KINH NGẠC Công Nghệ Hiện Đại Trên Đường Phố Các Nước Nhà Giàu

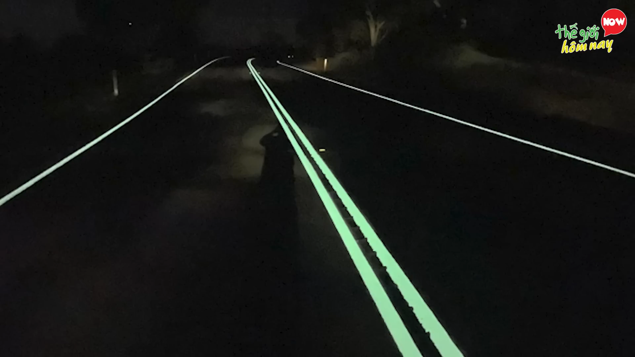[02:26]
Vạch đường phát sáng Vạch đường phát sáng là trợ thụ đắc lực đặc biệt là cánh tài xế một khi lái xe ban đêm trong điều kiện thiếu sáng Đây là loại vạch kẻ
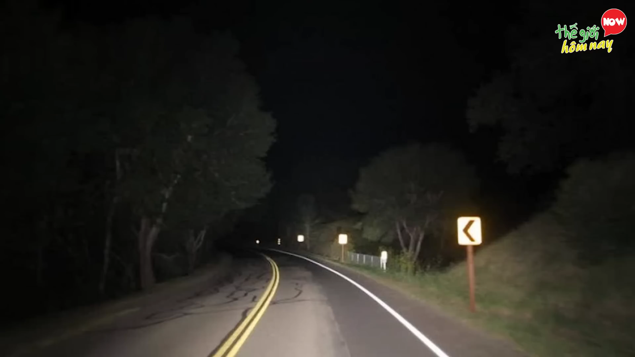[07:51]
nhưng những đoạn đường vánh vẻ ít xe lưu thông thì khó mà để đèn đường mở xuyên suốt vì yếu tố kinh tế
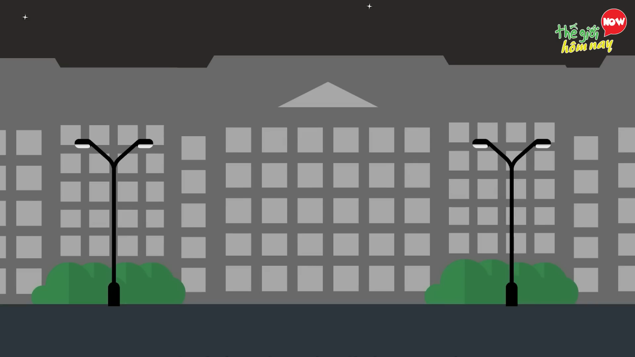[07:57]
chính vì thế công nghệ ánh sáng thông minh là một giải pháp thông minh khắc
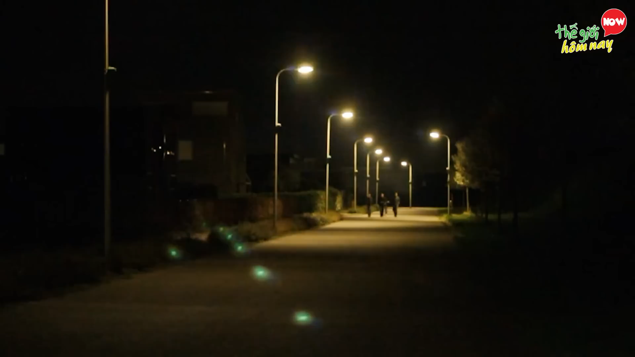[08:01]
phục tất cả những hạn chế này đây là hệ thống đèn đường với cơ chế khi không có ai đi qua sẽ chỉ giữ ánh sáng ở mức 20% khi có người đi bộ qua đèn sẽ tăng sáng lên 80% và
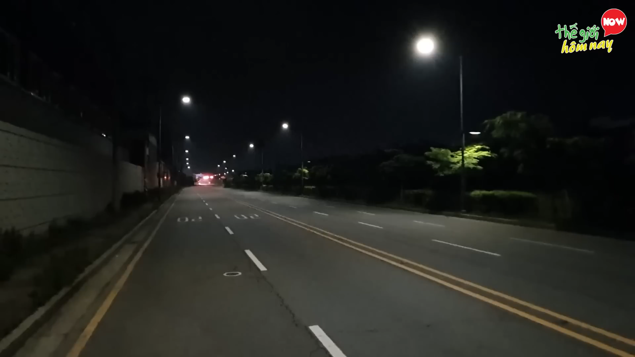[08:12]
sáng 100% khi xe chạy qua điều này giúp người dân có thể an tâm mỗi lúc di chuyển về đêm mà lại không phải mắc quá nhiều chi phí về điện